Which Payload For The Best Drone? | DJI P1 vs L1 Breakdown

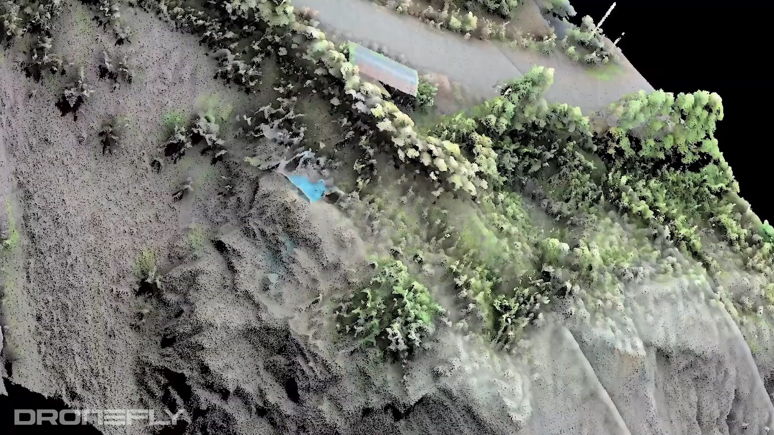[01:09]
The L1 uses a 20 megapixel sensor and its built-in fixed lens to colorize those 480,000 LiDAR points.
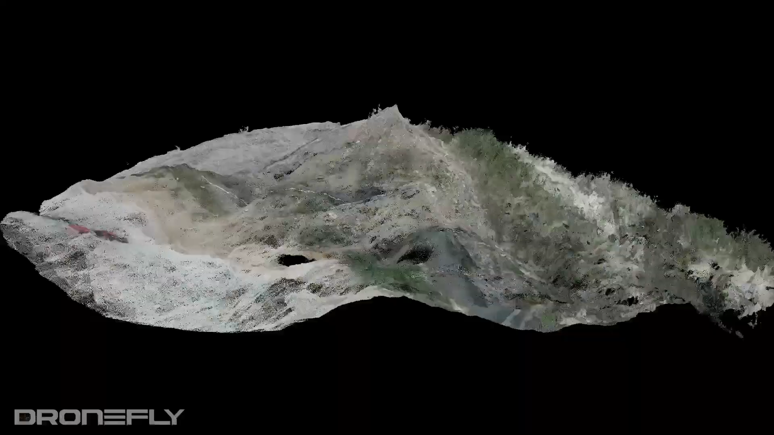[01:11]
And on the P1, it uses a superior full-frame 35mm sensor with a whopping 45 million pixels.
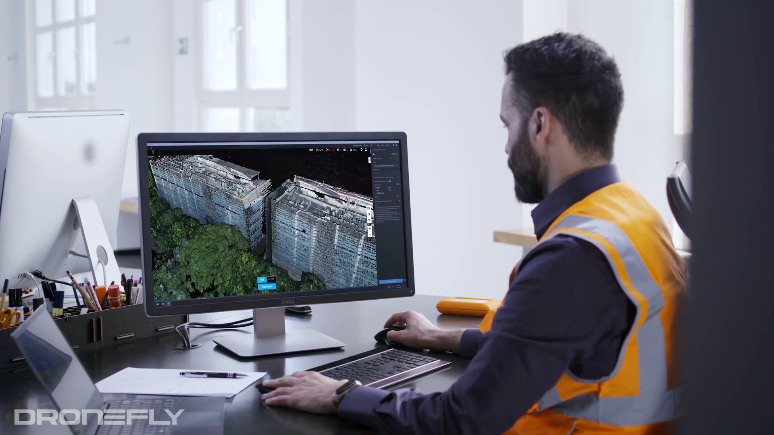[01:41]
The L1 has an accuracy of 5 centimeters vertically and 10 centimeters horizontally. But the P1 edges it out in this department, boasting 3 centimeter accuracy horizontally and 5 centimeters vertically.
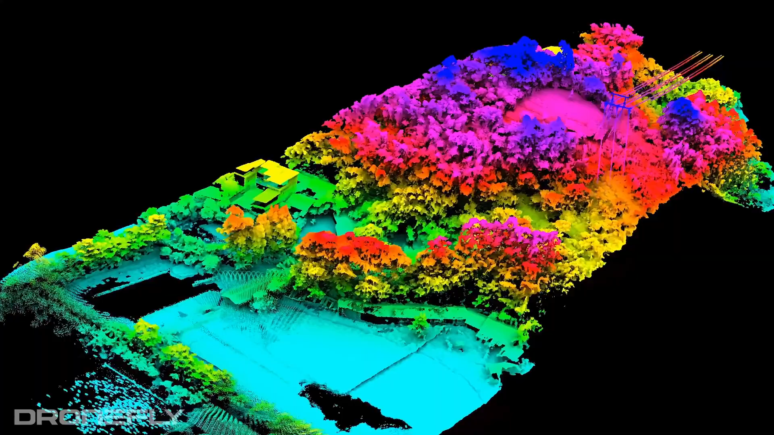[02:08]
To put it in numbers, the L1 is able to capture 2 square kilometers in a single flight, which is crazy efficient.
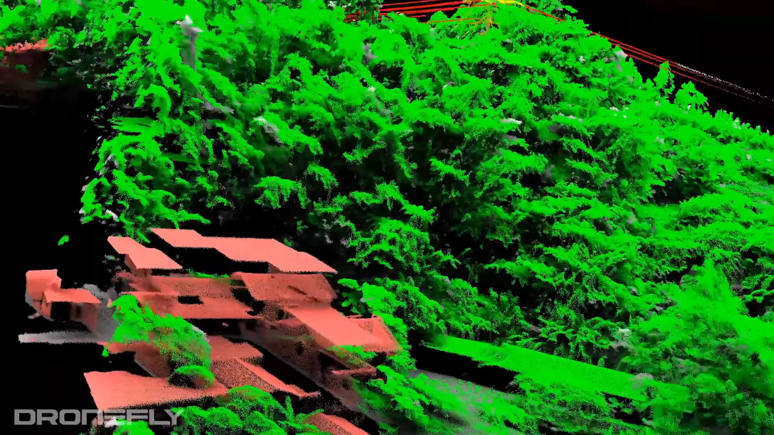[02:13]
But again, it's outgunned by the P1, which is able to capture a still image every 0.7 seconds and map a 3 kilometer area in a single flight.
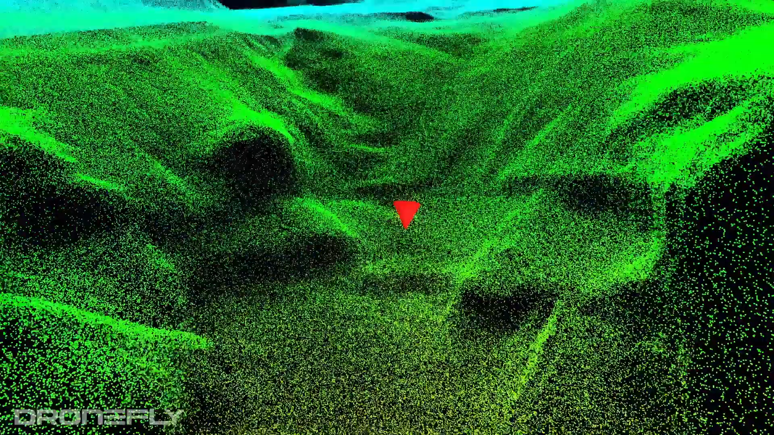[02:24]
But the L1 has a live view of the models it makes,
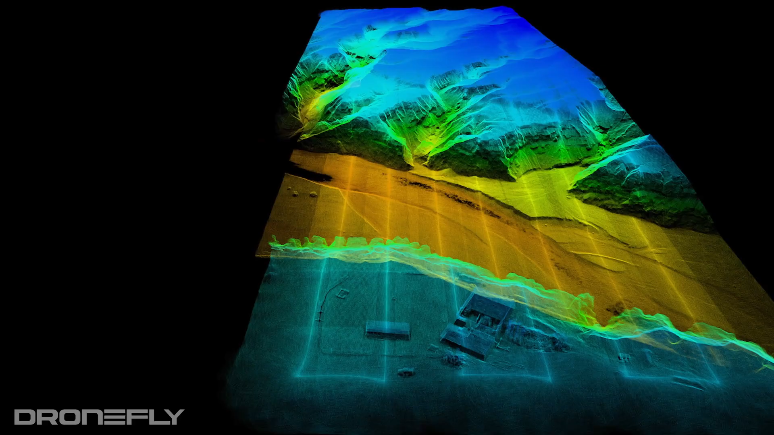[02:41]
Because LIDAR doesn't need visible light to operate,
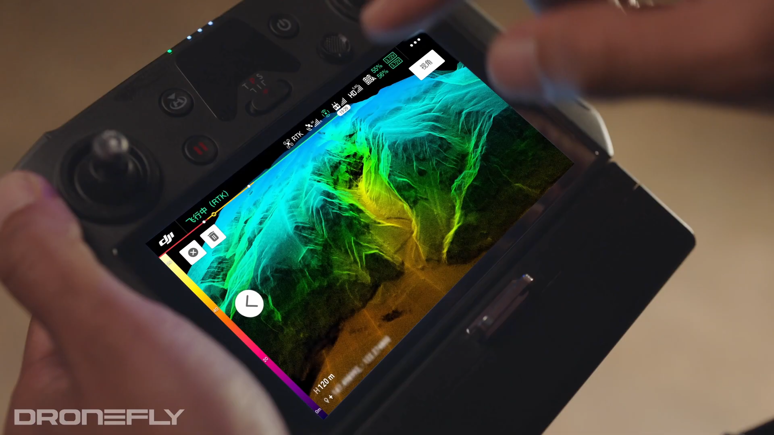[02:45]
it allows the L1 to work effectively in conditions where the photogrammetry capture of the P1 may have difficulty.
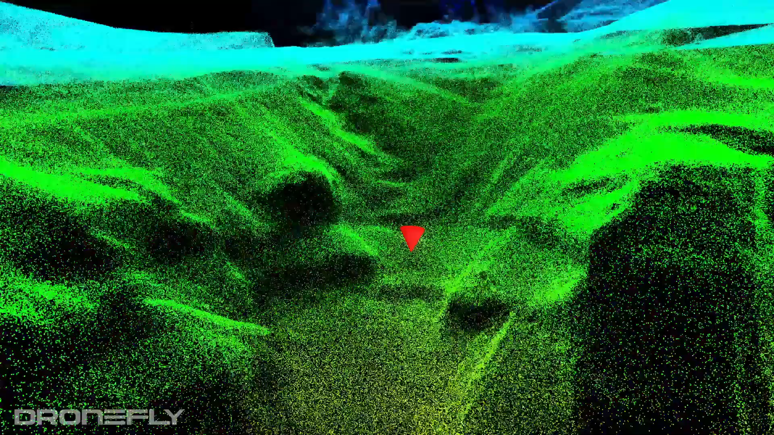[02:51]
The L1 can work in fog, low light, and even no light conditions where the P1 would struggle to capture data accurately.
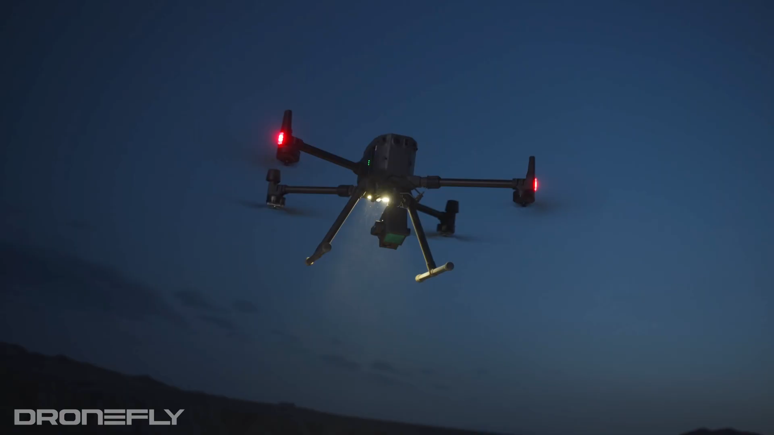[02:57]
The other task that LIDAR is really good at is
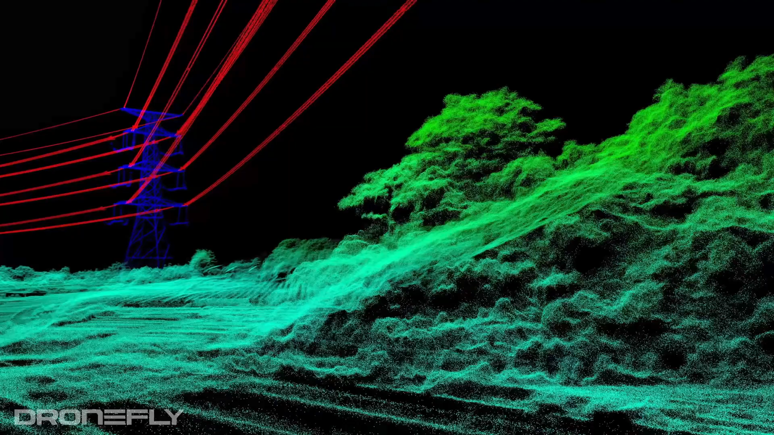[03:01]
being able to capture data through tree canopies and vegetation, making it the best technology for capturing detailed topographical data like vegetation.